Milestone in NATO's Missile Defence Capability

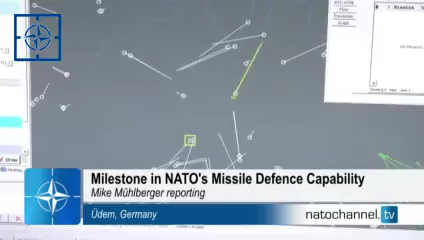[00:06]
They're tracking the path of a hostile ballistic missile. Their task is to intercept it.
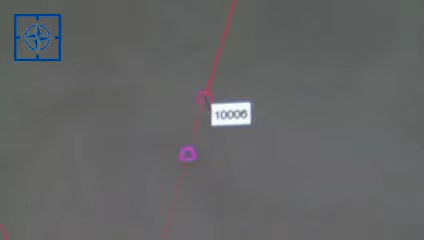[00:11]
They have only minutes to react. The scenario is fictitious, simulated on these screens. But the technology is real and new.